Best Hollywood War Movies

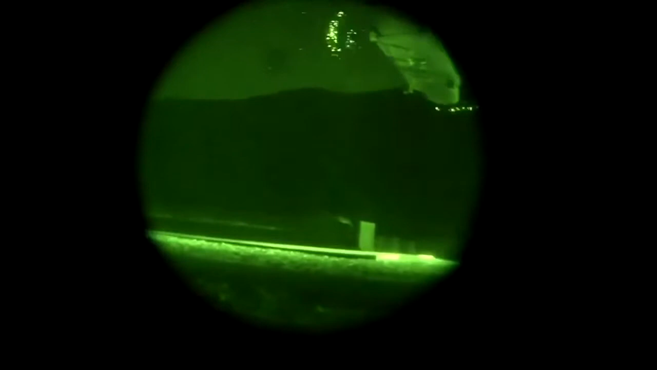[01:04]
who had been going in and out of the same LZ during the daytime weeks prior.
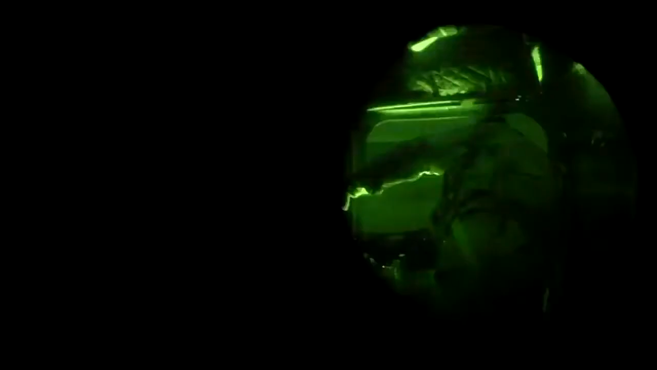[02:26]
Colossal 3-1, be careful on the approach. I see a lot of trees on that ridgeline. What the pilots were trying to do
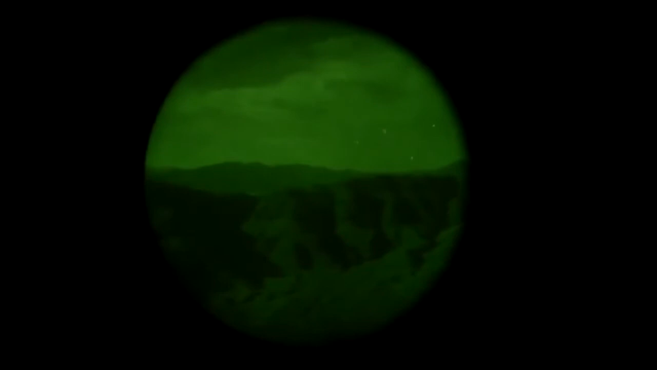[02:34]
was back in with the ramp down, put the lip of the ramp on the rock ledge, have the LRAS team, I believe it was seven people,
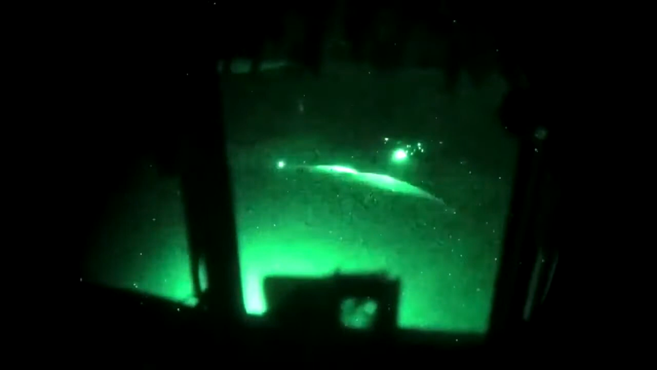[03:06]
Keep it steady. So we were teetering there. They kind of started drifting aft.
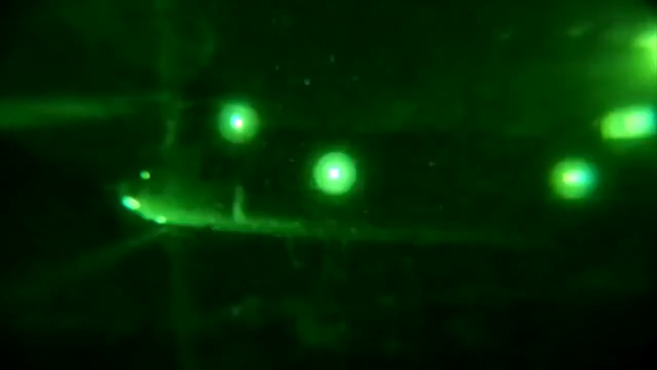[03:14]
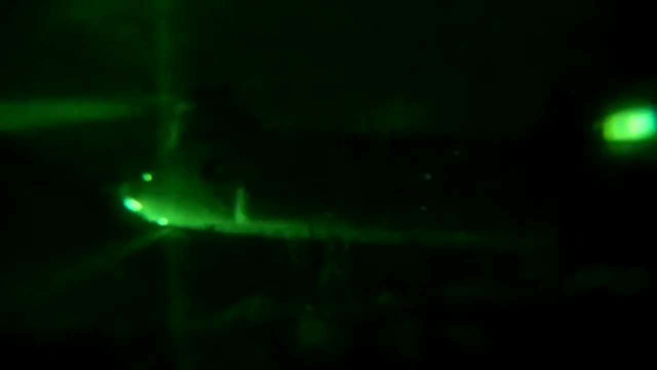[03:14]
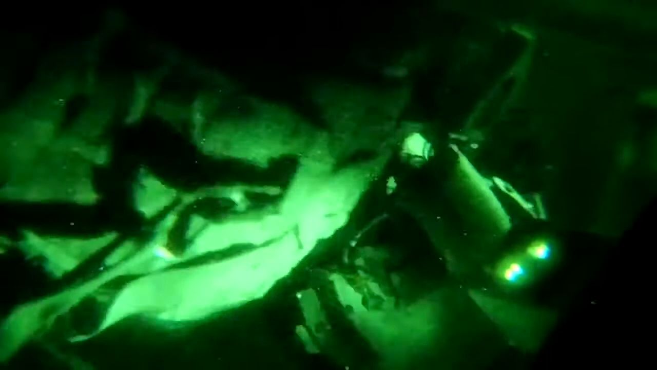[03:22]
Coming awful close to that tree line, Colossal 3-1.
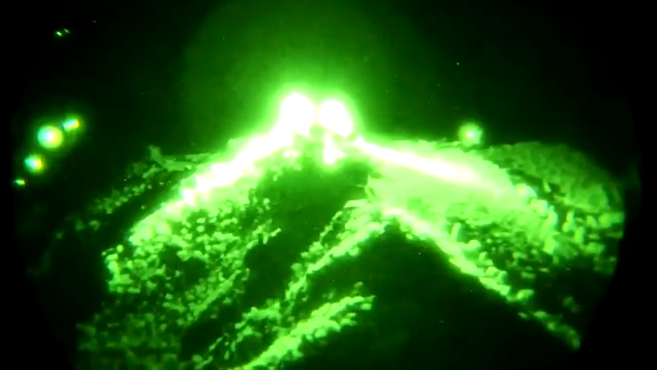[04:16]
The aft rotor system hit a tree, causing the forward and the aft rotor system